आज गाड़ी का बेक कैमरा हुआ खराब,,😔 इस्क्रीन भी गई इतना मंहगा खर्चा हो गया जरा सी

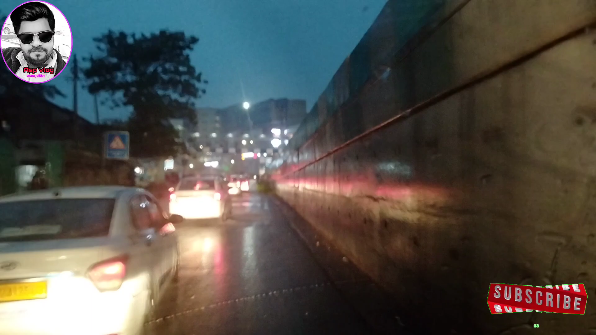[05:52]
अभी तो नहीं है, खैर थोड़ा जाम है बस, बाकी आराम आराम से चल रहे हैं। जगह जगह पानी भर चुका है।